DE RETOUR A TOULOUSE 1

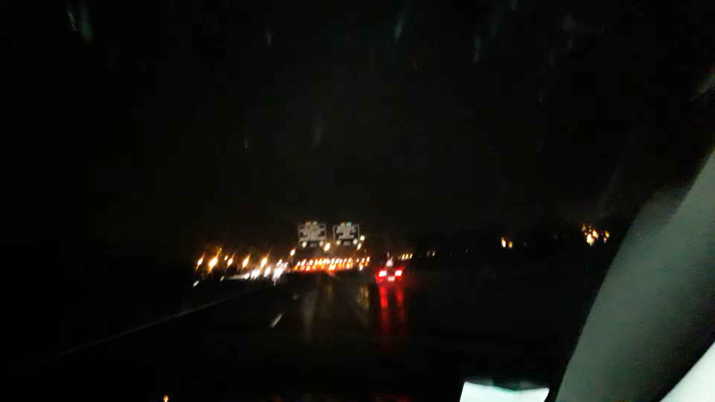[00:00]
Coucou les filles, voilà, il est exactement 22h41, on rentre à Toulouse, voilà le péage de Toulouse.